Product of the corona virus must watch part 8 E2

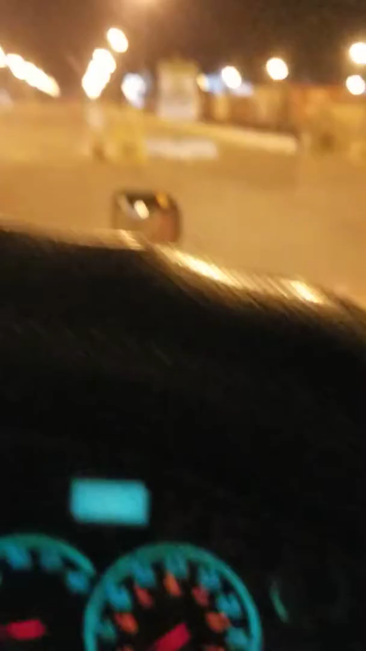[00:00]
okay y'all here's another port uh this one is like seriously empty um haven't seen any ships coming in
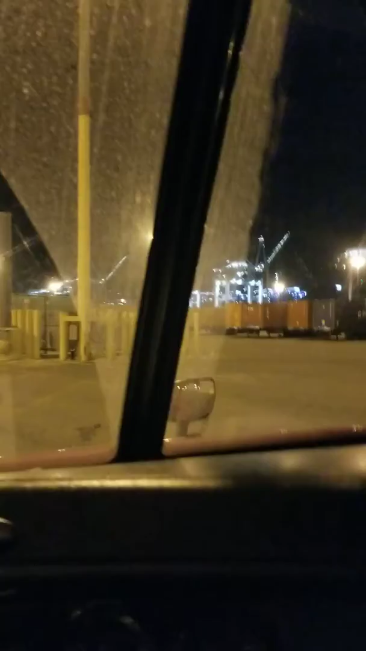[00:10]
so they're emptying out the only thing happening at these ports at this point is they're a lot of empty a
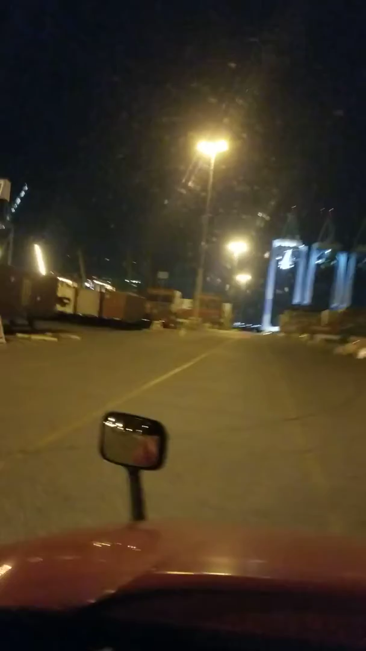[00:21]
lot of drivers are bringing in empty cans um um there's